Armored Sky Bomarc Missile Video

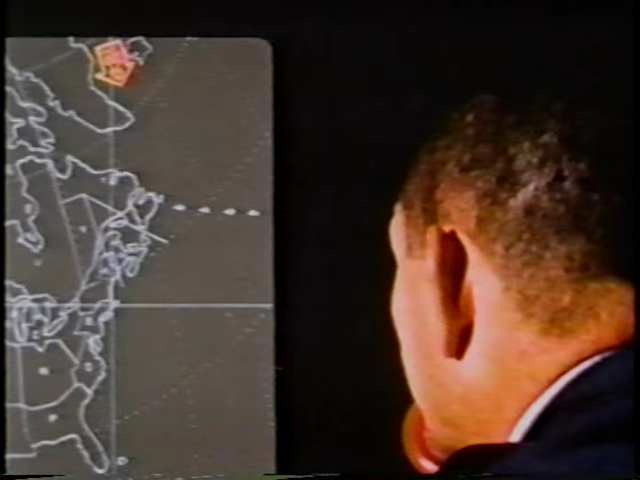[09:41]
Located between Iceland and Greenland. And that's been confirmed. There's no possibilities up there. They are genuine. Okay, let me know anything new on those real quickly, if you will. Roger. Colonel, I've just checked with TAC and SAC.
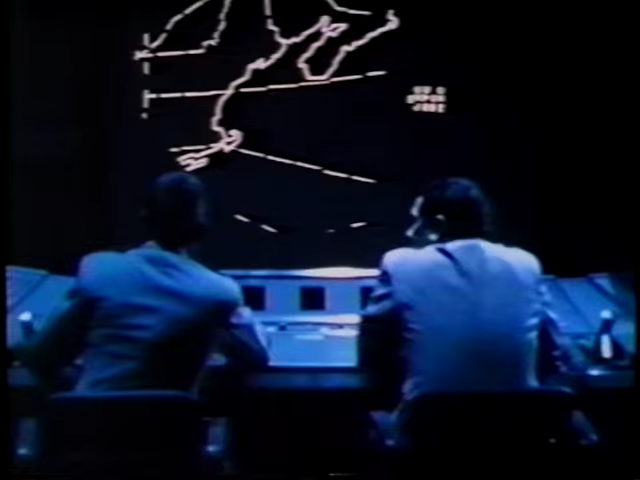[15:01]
In other words, it should be appearing on the screen in the Combat Center of Syracuse. Mo, that your Golf track. And the old early warning board there is splitting.
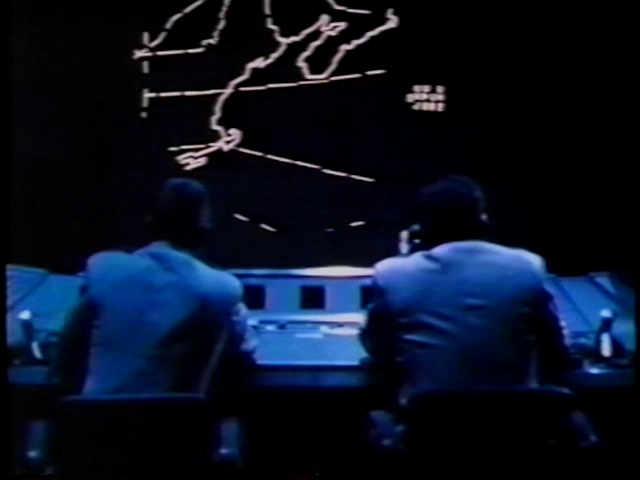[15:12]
That's what that Juliet 092 is. Yes, sir.
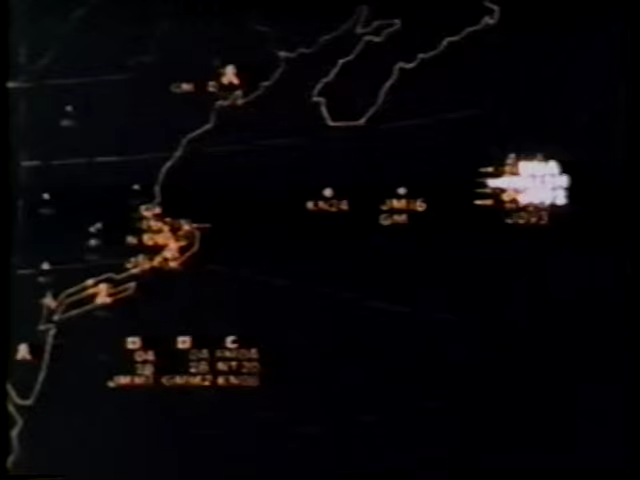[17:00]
Hostile position, 400 miles out. Intercept point, for Bomarc, 280 miles out.
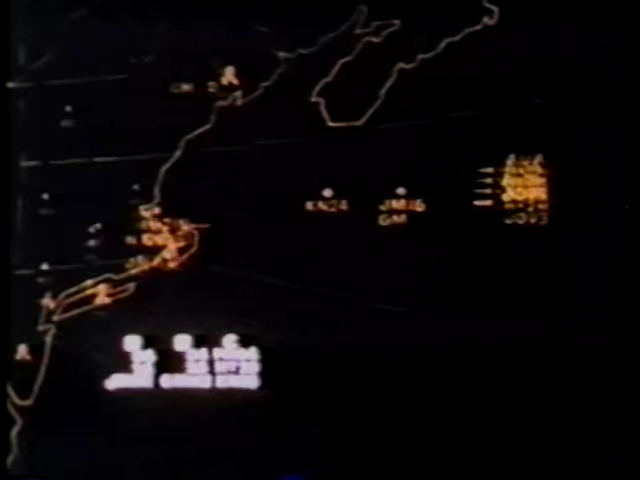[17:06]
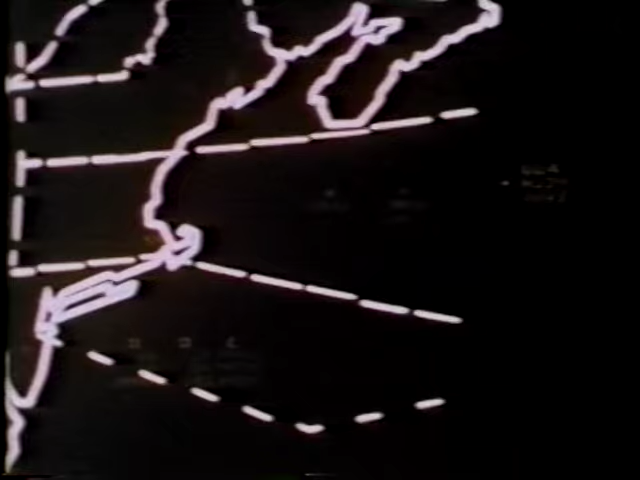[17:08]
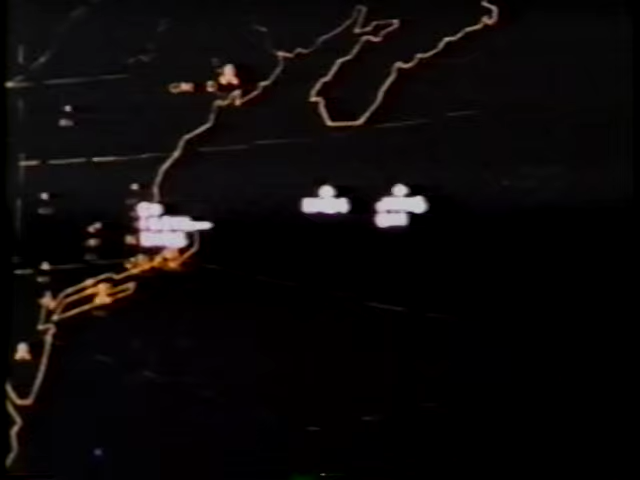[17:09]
For combat air patrol, 210 miles out.
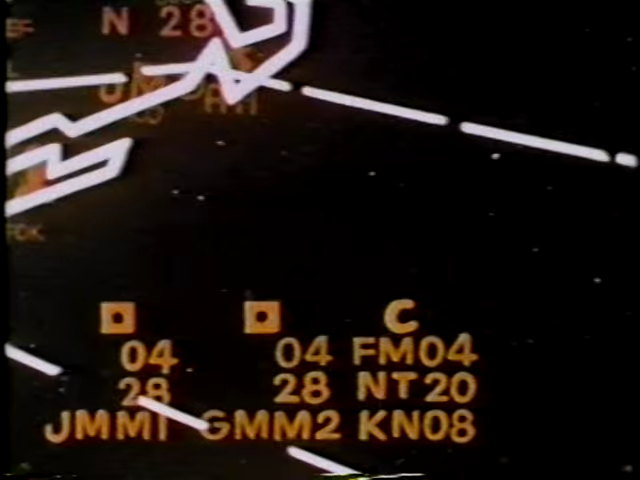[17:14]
Against this jamming formation, the computer recommends immediate attack with Bomarcs.
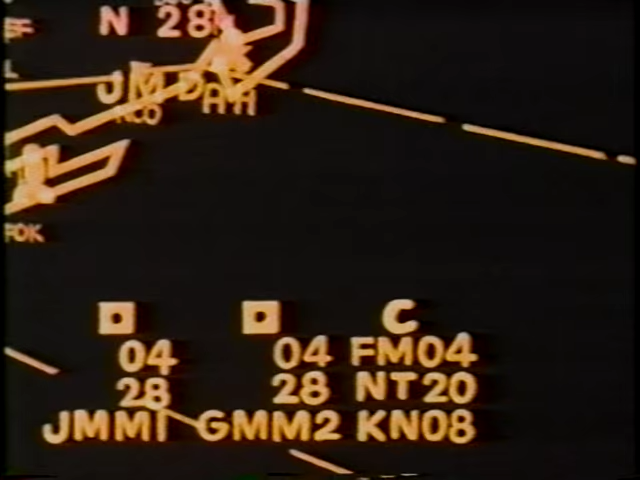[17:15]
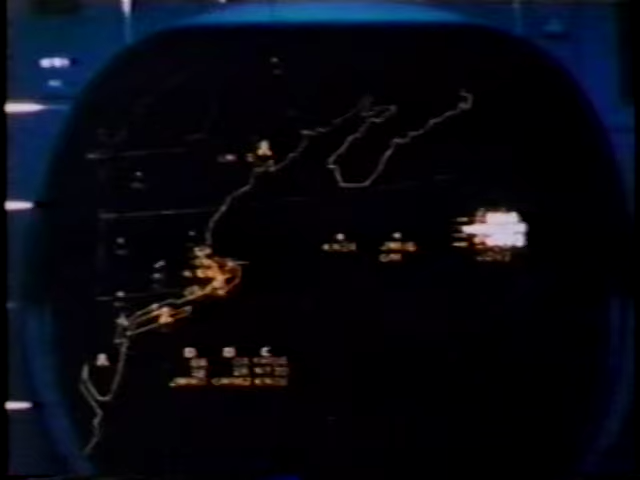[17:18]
He will fire Bomarcs against computed aiming
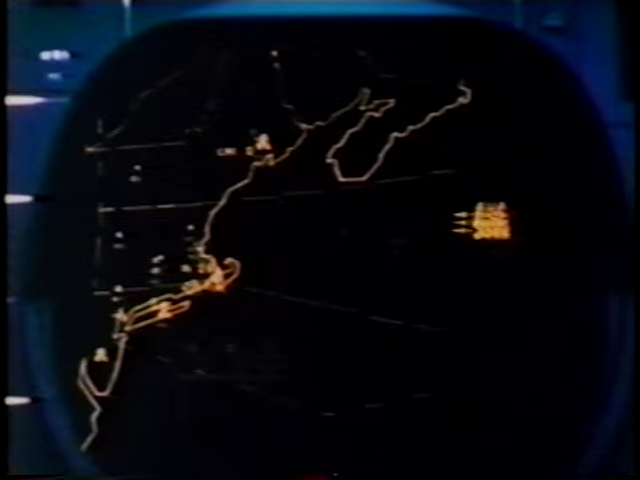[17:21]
points and maneuver the combat air patrol into position to mop up.
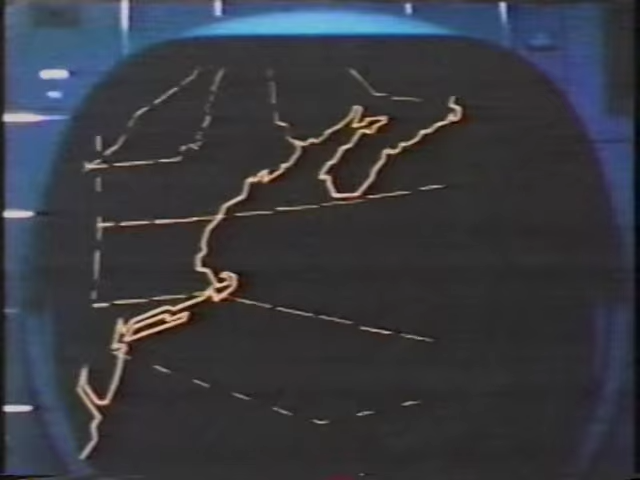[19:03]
We've resolved Juliet 092 into seven separate tracks.
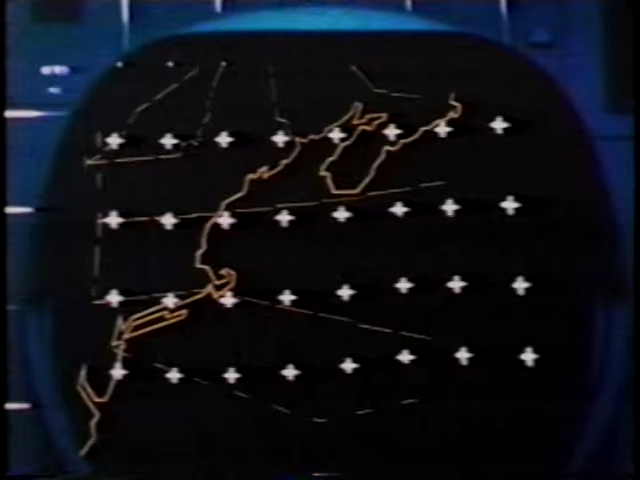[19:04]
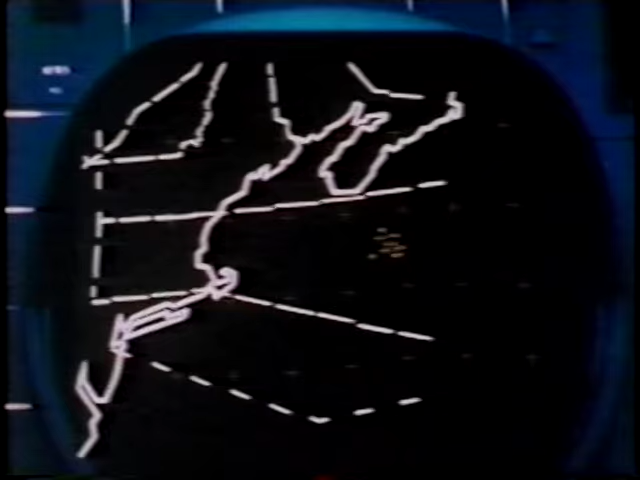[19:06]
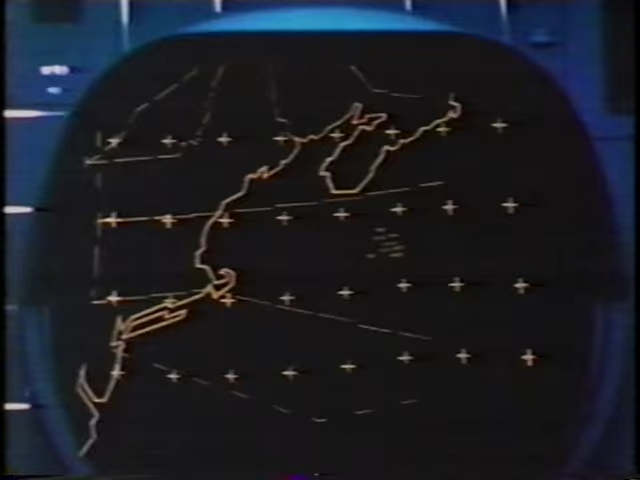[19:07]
I'd like to drop Juliet 092 and initiate on live data.